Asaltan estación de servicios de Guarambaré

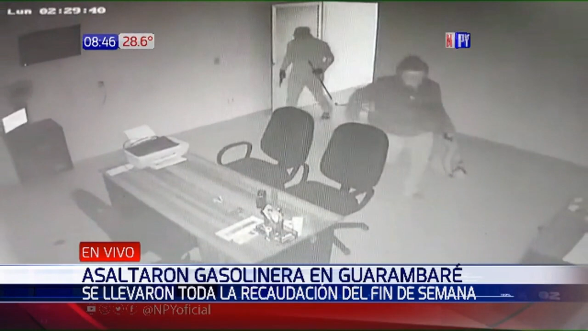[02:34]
Uno de ellos tenía una escopeta, el otro sí tenía una barra de hierro justamente que utilizó para poder abrir, o dos barras de hierro se pueden ver en el video que utiliza para poder abrir la caja fuerte. Sí, ahora estamos viendo las imágenes. Estaban, como bien decíamos, muy... Estamos viendo las imágenes desde la oficina. Muy bien equipados, Carlos. Sí, sí, sí. Estamos viendo imágenes desde la oficina administrativa donde ingresaron a retirar el dinero estas tres personas que tomaron por asalto,